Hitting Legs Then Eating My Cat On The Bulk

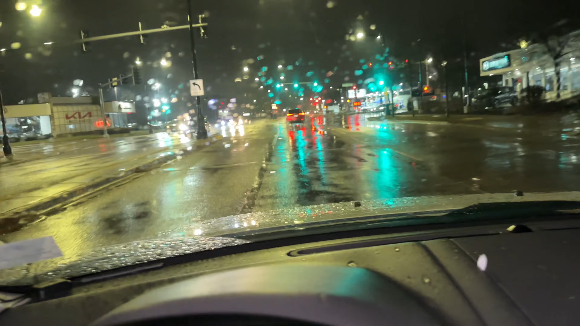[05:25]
Like, it's like that light drizzle, you know, that makes the streets look like RTX Minecraft.